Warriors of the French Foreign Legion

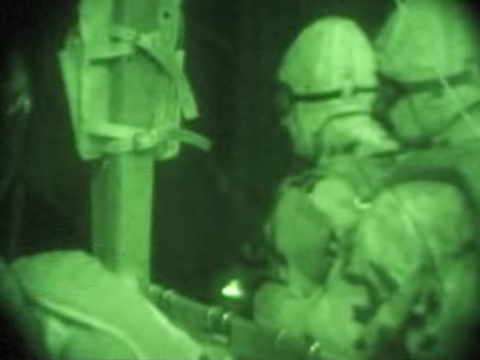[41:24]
even in full gear, at night, far out to sea.